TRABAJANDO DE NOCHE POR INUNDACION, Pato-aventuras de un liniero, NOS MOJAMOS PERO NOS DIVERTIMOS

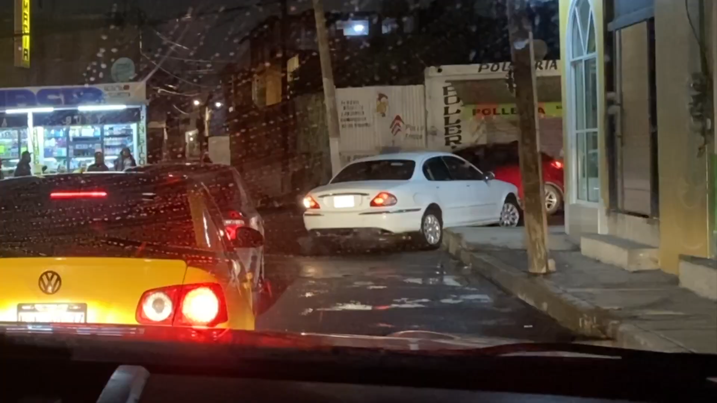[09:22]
El chigarrito se llevó La fila de la banqueta Ahorita nos van a dar paso A nosotros ¿Chocaron? El chigarrito se llevó La fila de la banqueta Blanquito Sí Mero Lo grabé Entonces Sin mi cuenta Me di No No le pasó nada A su carro A ver Dile al poli
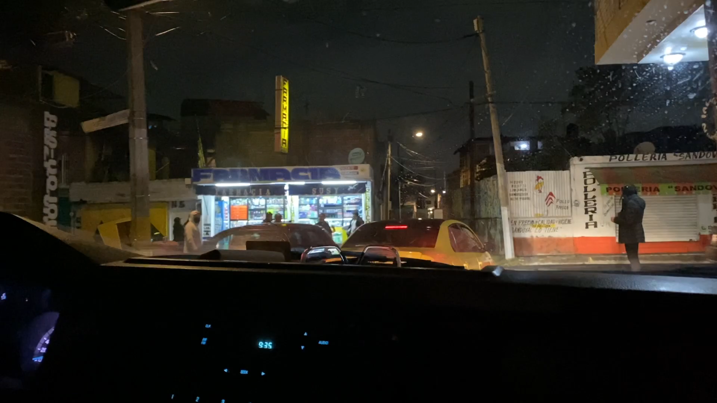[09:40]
Dile jefe Vamos Para restablecer la luz Jefe Y la vez Ya nos dejaron pasar
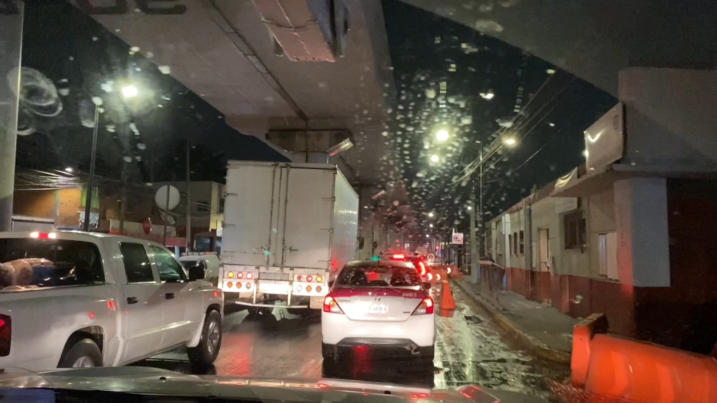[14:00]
están poniendo muchos refuerzos pero yo creo que ahorita no andan chambeando anda mucha policía aquí
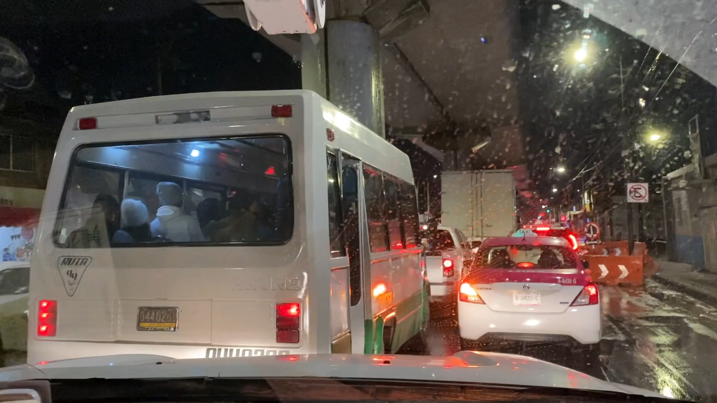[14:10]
ayudando a la gente por todo la inundación